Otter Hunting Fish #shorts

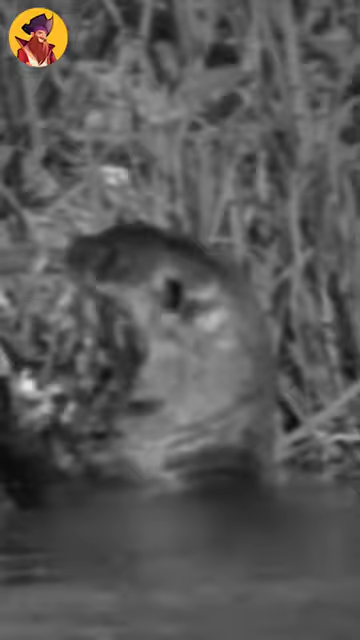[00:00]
An otter can be seen in the water enjoying fish for lunch.